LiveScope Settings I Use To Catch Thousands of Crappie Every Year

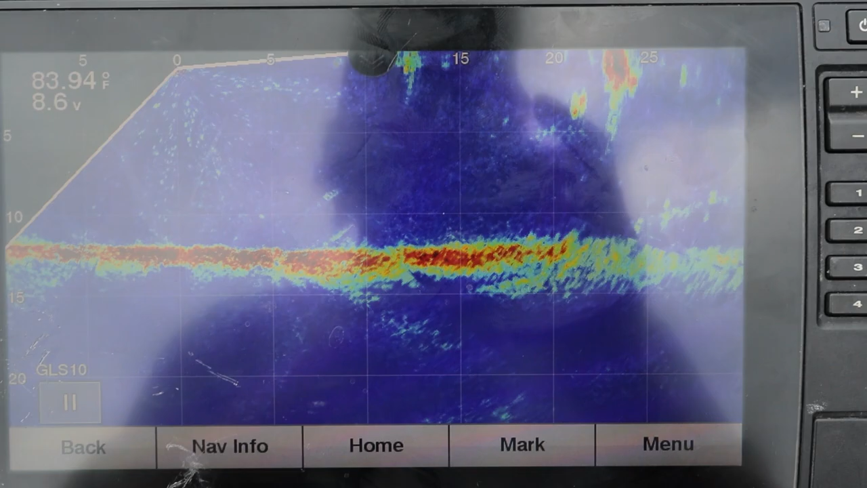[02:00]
On screen: water 83.94°F
Okay so the first thing I'm going to talk about on this LiveScope is the gain. I always adjust my gain every single time I go fishing. And the way I like to set this gain is just a little bit grainy.
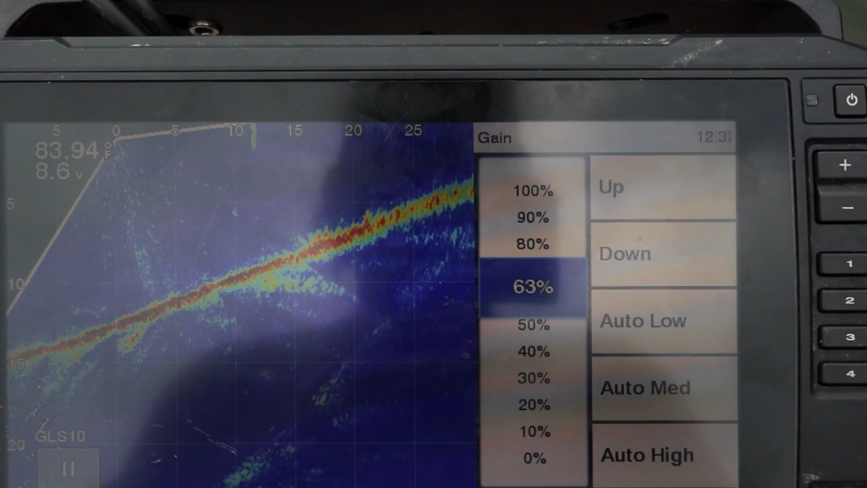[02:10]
So as I'm going up you'll see I'm going to take this gain and slowly
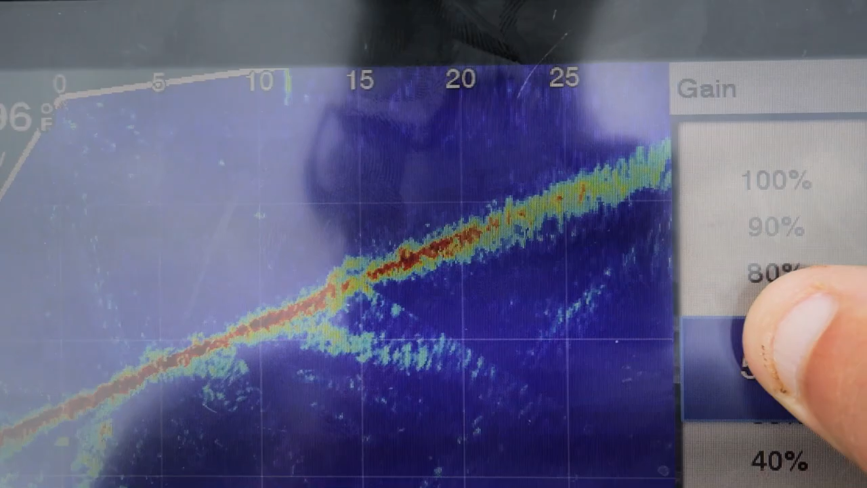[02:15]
adjust it up and boom there it started getting a little grainy. That's where I like it.
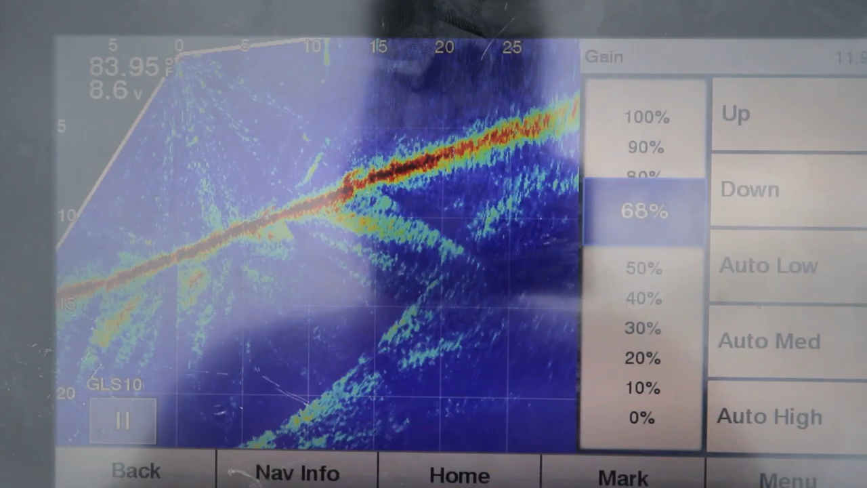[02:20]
On screen: water 83.95°F
The reason I like it a little grainy is because it's on the sensitive side and it really allows me to see my jig a lot better and the fish a lot better.
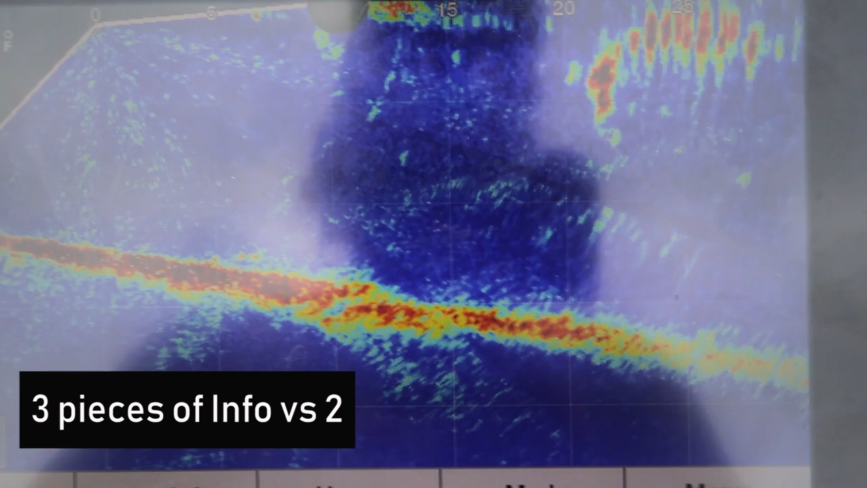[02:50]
You're only getting two colors right.
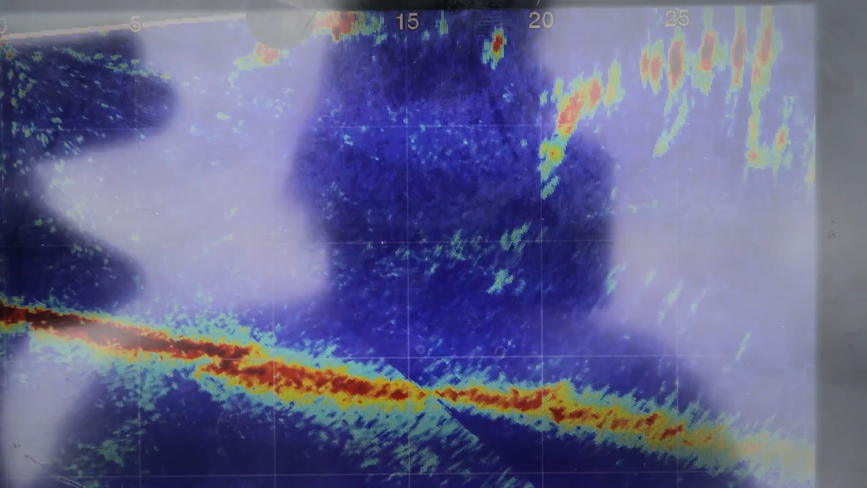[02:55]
So with the original panoptics blue what you're getting is three colors. You can see the red, yellow and then the blue.
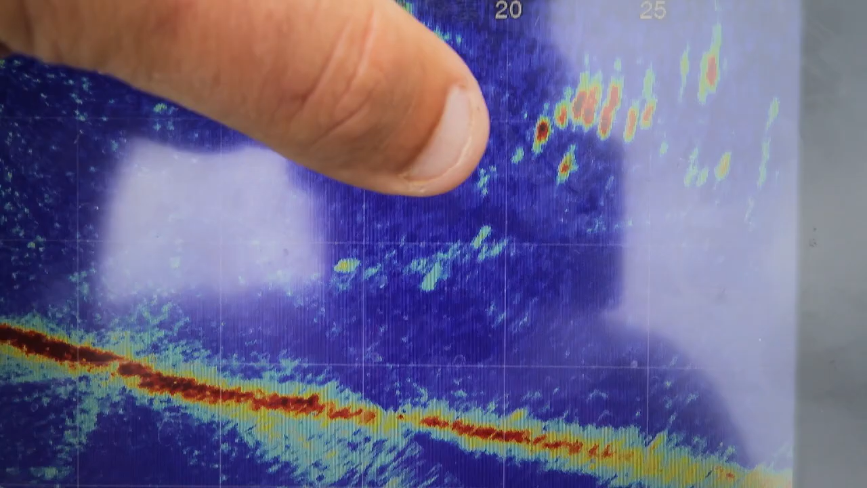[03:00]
See like that fish right there.
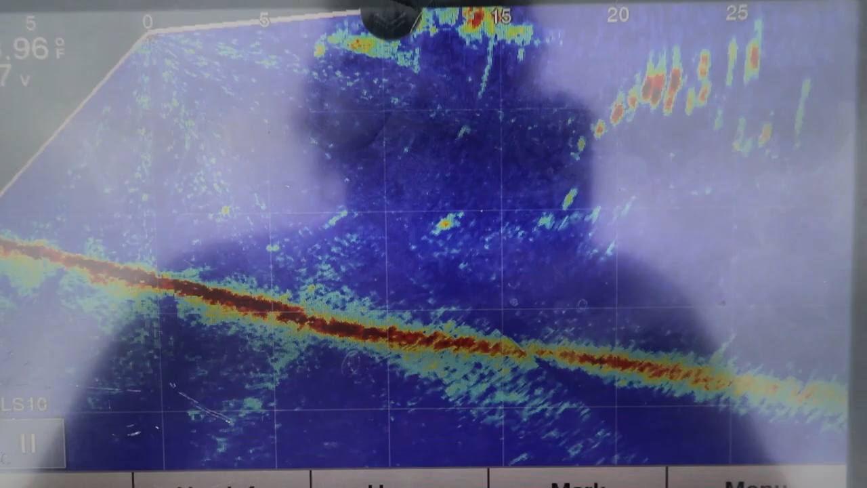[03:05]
So and what I recommend this is the 93 SV+. What I recommend is on the 9 inch screen or
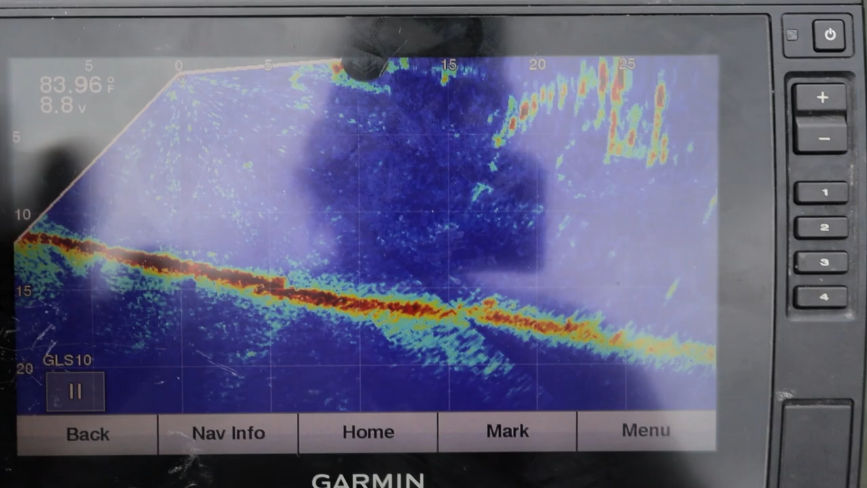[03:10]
On screen: water 83.96°F
smaller I recommend using this blue color scheme.
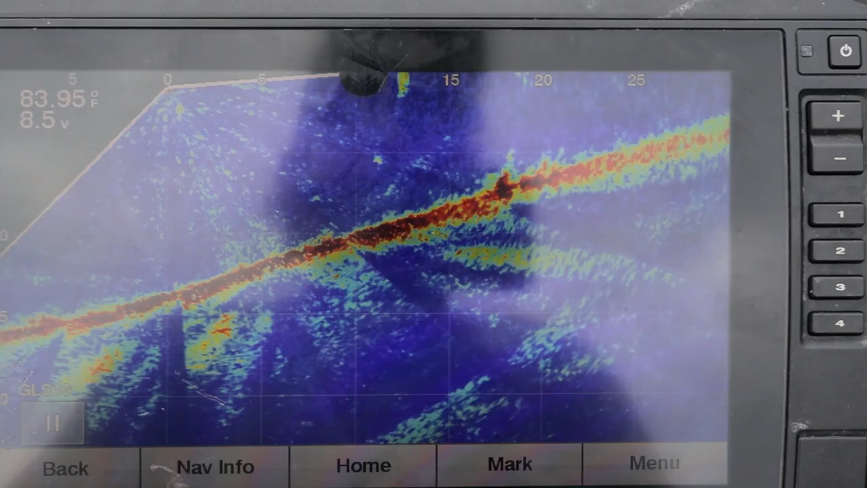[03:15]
On screen: water 83.95°F
So you can get that extra piece of information that you wouldn't get with the other color schemes.
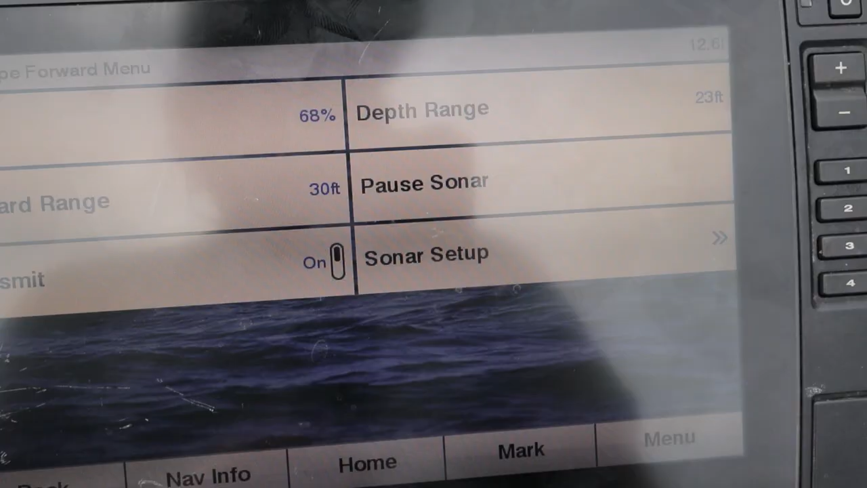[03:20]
Because I'm using the blue screen I also adjust my color gain.
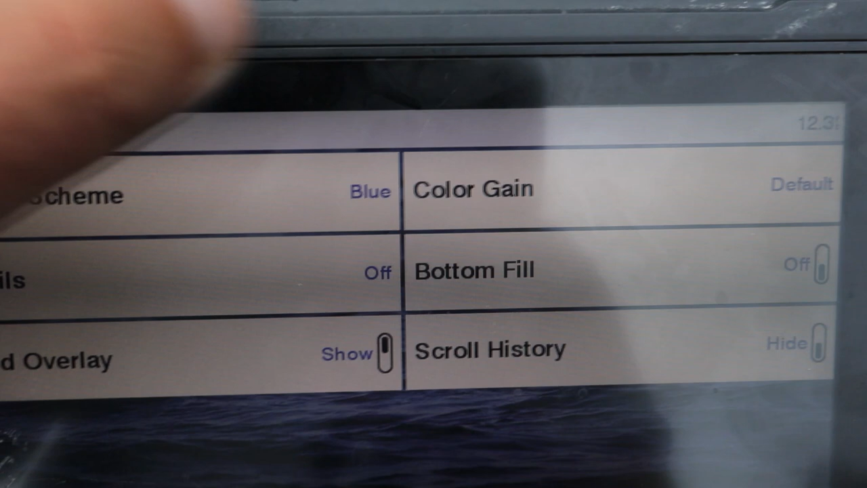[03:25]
But if we go back in here to appearance and you go to color gain it's set to default but sometimes what I do is raise it up just a tad.
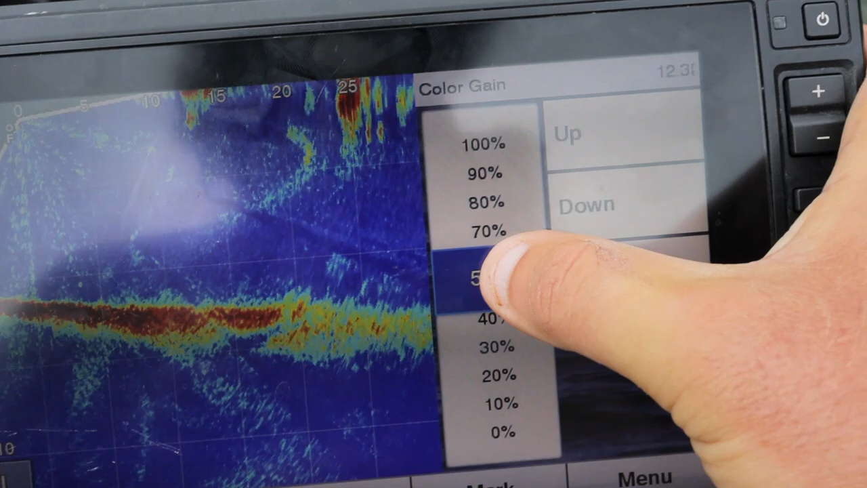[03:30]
So it's about 62 and what that's going to do is allow
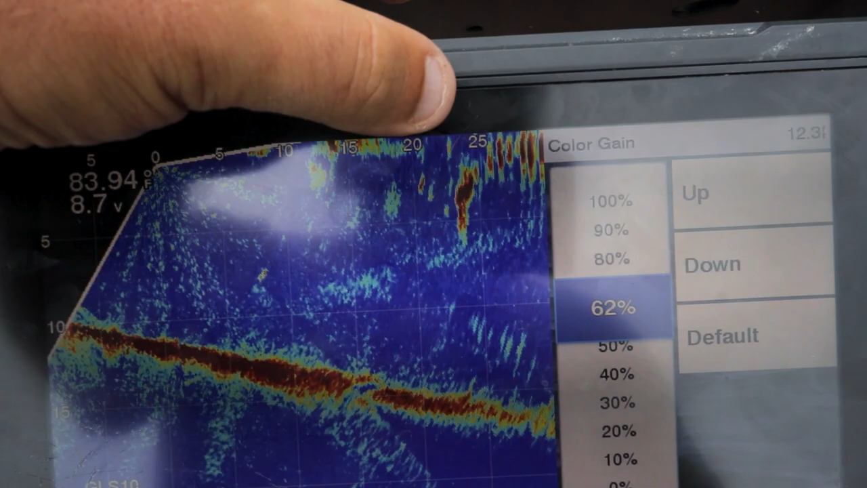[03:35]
these reds to stick out a little better so I can see them more.